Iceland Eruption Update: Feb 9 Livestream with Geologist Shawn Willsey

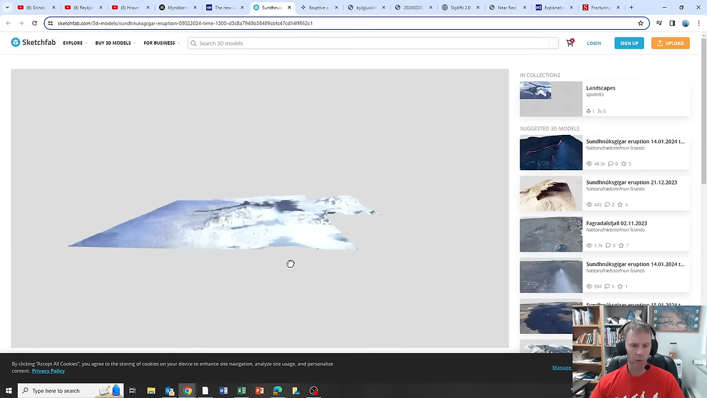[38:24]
How do you move it like up on the screen? Well, that's probably good enough.
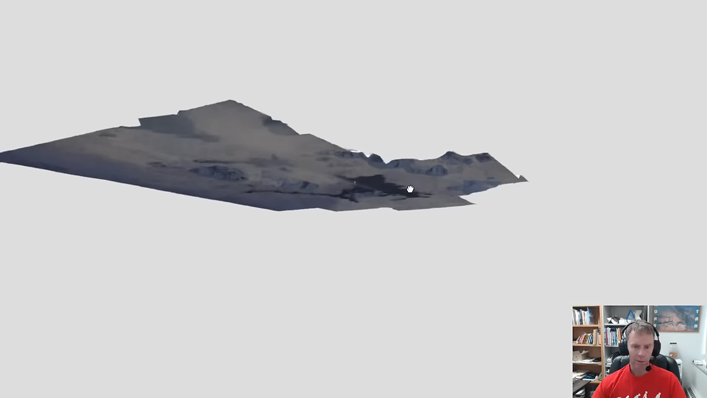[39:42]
Um, you can actually look at it from the bottom. That's kind of crazy, right? That's what, that's what the volcano, the magma chamber sees as it's coming up, I guess.
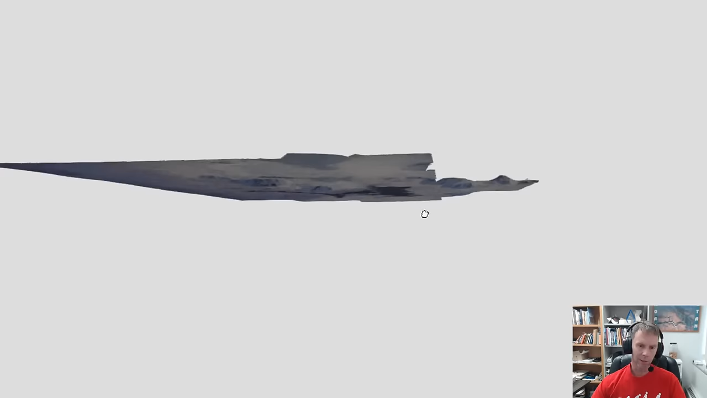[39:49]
So pretty cool stuff, uh, technology.